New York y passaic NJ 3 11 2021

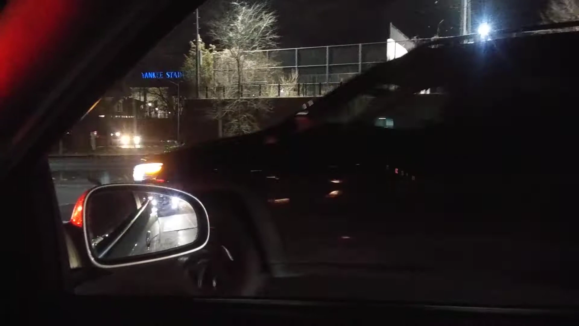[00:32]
Para todos ustedes mis amigos Ya saben aquí Pues aquí su amigo El ranchero El youtuber Saludándolos aquí Voy aquí manejando de noche Nada más que con una mano llevo Llevo la cámara Para ir filmando Y ojalá se escuche bien Todo esto Lo que yo voy haciendo
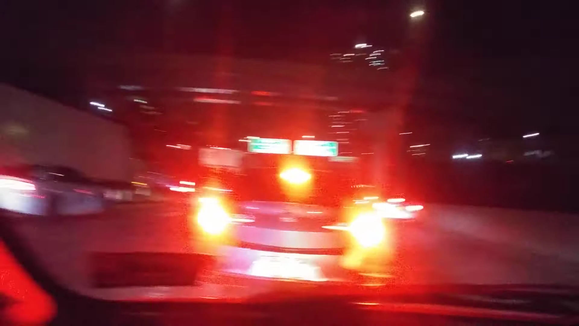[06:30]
Mucho tráfico Hay mucho tráfico Aquí como están mirando Mis amigos Miren Les voy poniendo La pantalla Para que vayan A mirar todo esto
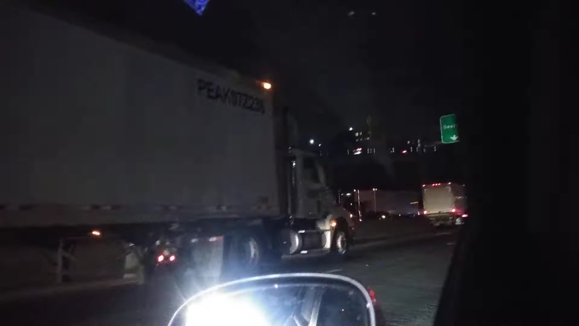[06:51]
Cuánto tráfico Hay aquí Todo esto
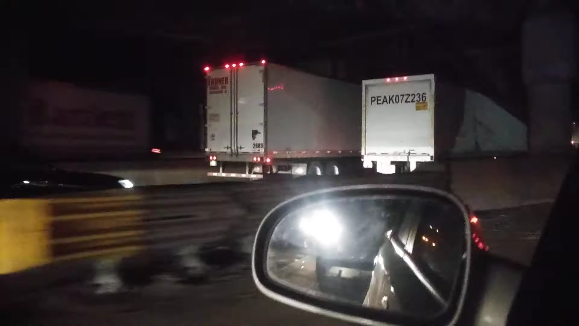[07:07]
Aquí ya Es para comenzar A subir Para pasar De la ciudad De Nueva York Para Nueva Jersey Para el estado De Nueva Jersey Mis amigos Más que ahora Es con menos ruido Por eso mismo Es que quise grabar Es aquí esto Para ustedes
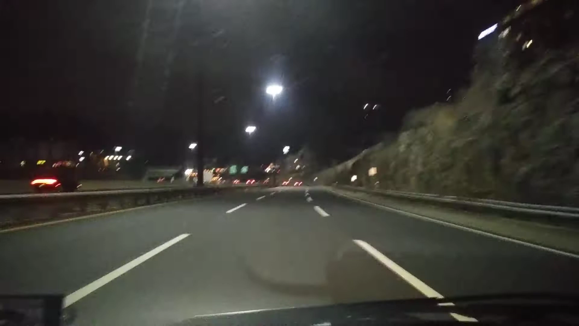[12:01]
Pues ahora si Mis amigos Pues ya agarre La ruta Aquí La 95 Sur Yéndose para acá Para Para acá Para el estado De Nueva Jersey Mis amigos De noche Miren Espero que ahora si Mi video me salga bonito Mis amigos
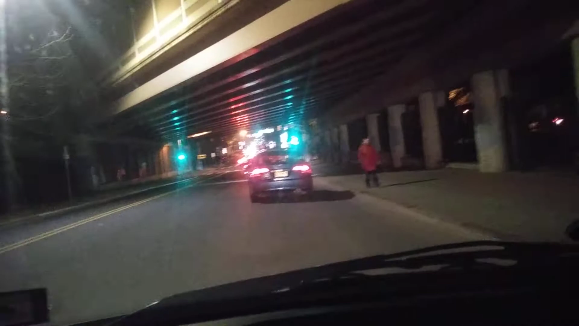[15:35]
En Pasey Miren como se ve La calle de noche Aquí en Pasey Nueva
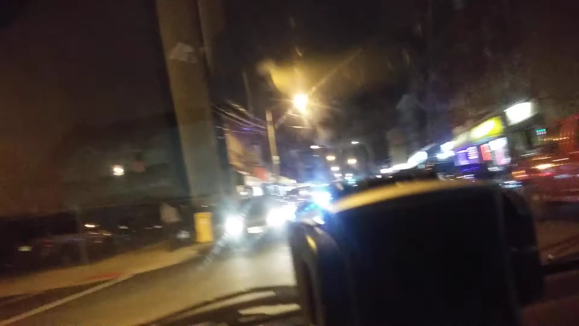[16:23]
Para todos ustedes Aquí que me ven Aquí ya me metí A una calle oscura Aquí ya está oscuro Esta calle Pues bueno Los voy a dejar Mis amigos Cuídense mucho Y hasta pronto Ojalá que disfruten Este video Ok Les recomiendo Mi canal Mis amigos Ok Aquí se despide Su amigo El ranchero Para todos ustedes Mis amigos Ok Bye